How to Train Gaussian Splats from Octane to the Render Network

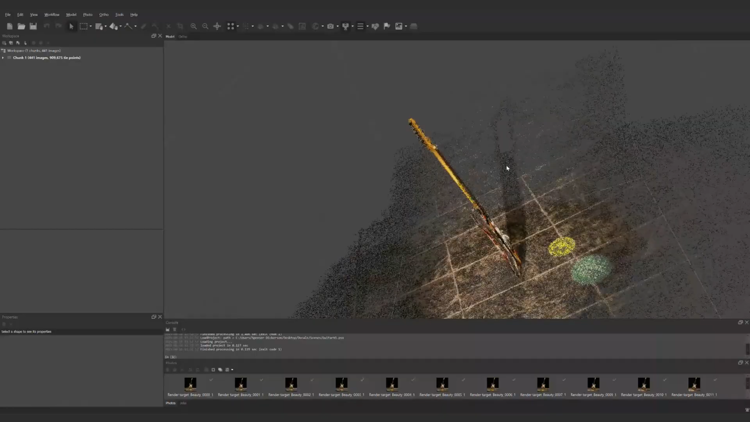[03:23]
You can look to see each point assigned to each image as well which is a neat feature. This is actually the same step you go through with photogrammetry as well.
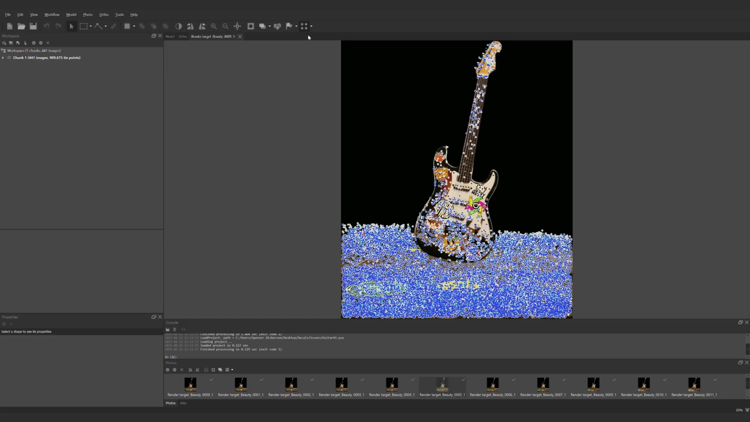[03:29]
There are a lot of relative aspects of Gaussian splat training that align with those of photogrammetry so it's not completely different in those regards but the final result will be much different.
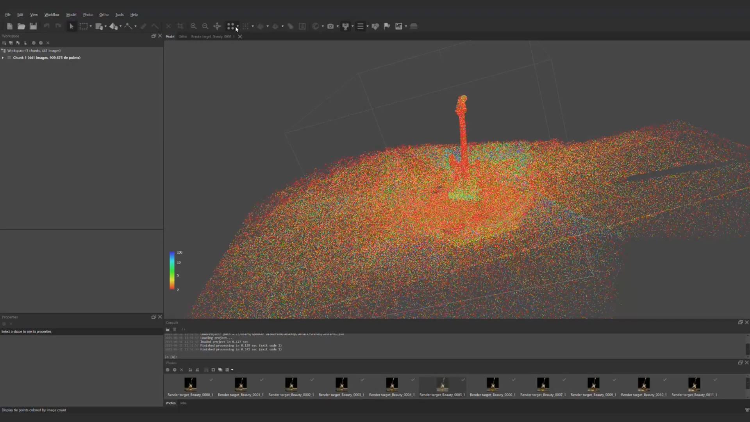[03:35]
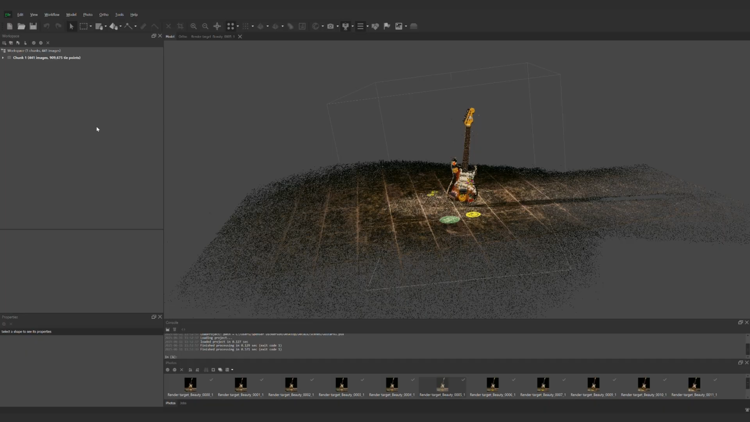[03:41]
From here we can start to fine-tune and clean up the points just a bit. Adjusoft Metashape has industry leading filtering tools to help clean up point clouds and I'll use those along with some manual selections to tidy things up.